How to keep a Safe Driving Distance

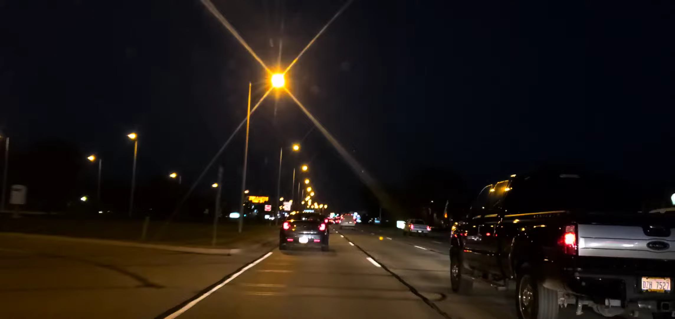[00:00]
Hey, this is Driving with Miles. I'm a state certified driving instructor. So let's go ahead and talk about this. I teach teens and adults. We're driving in heavy traffic in the morning. So let's talk about this. You want to keep a minimum of at least a 3-car space cushion. A space cushion is the space between your car and the other car. So I'm keeping that nice space. I'm aiming high, I'm looking ahead. You always want to read brake lights. You never want to tailgate. One reason why people get tickets and why people have accidents is because they are late.
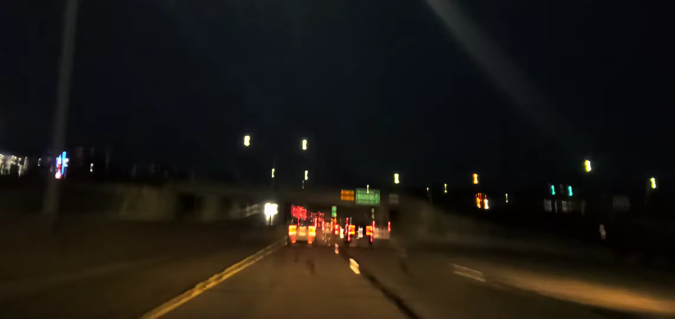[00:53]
The one thing you can see that is consistent in my videos, I keep space. If you're a beginning driver, you're taking your DB test or road test, and a beginning driver is someone with less than 10 years of experience, or if you're over 45 or 55 years old and you need a refresher. So I'm maintaining good speed control. I'm going with the flow, but I'm not tailgating. You have to scan left, middle, right. Always be aware of what other traffic is doing. So you're maintaining good speed control. The white car ahead of me is definitely tailgating the van.
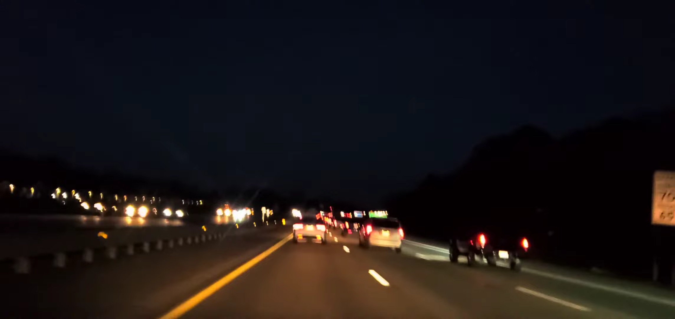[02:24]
You want to be smooth, because you can control the space in front of you, but you can't control the space behind you. So I'm maintaining good speed and space, and I have a smile. The car behind me is maintaining good speed and space, and I'm smiling. No one ever wants to be tailgated, because if you're tailgated, your mind is going to be on protecting your backside than what's in front of you. So I'm maintaining good speed right now. I'm going with the flow. I'm taking my time. I'm nice and smooth, and I am patient. Again, I'm scanning. I'm looking ahead 3 or 4 cars.